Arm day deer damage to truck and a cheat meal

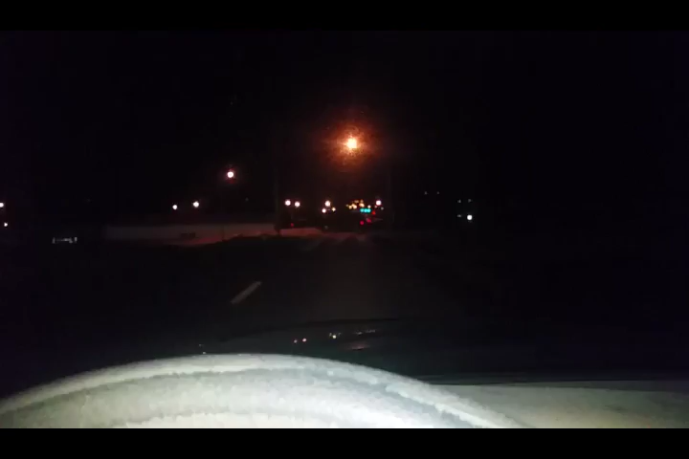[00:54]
This little stretch of road reminds me of San Francisco. That little crooked ass road that kind of turns, a little curvy road. This shit reminds me of that here. Yep. Nice little skyline in the Waterloo area.